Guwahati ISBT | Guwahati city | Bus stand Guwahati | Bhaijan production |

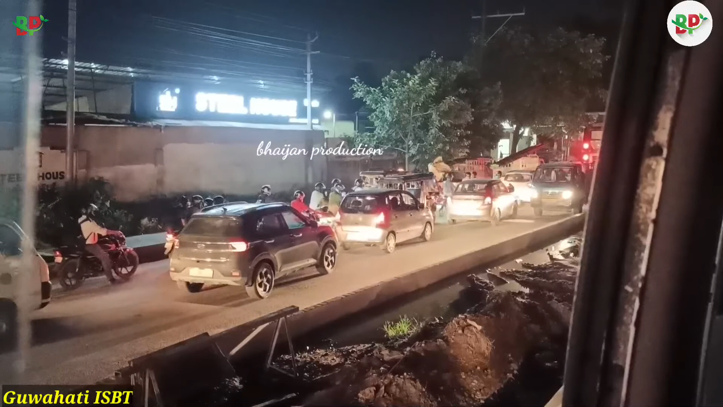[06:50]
বাস ছেড়ে দিয়েছে बर्तमान रास्त जानजटे आटका पड़े देखो रास्ता दिए गाड़ी जामे तेमे